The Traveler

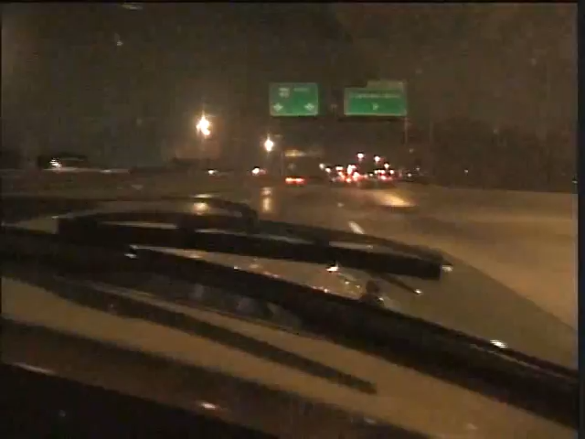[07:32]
We cross into Texas, where we stop for the night.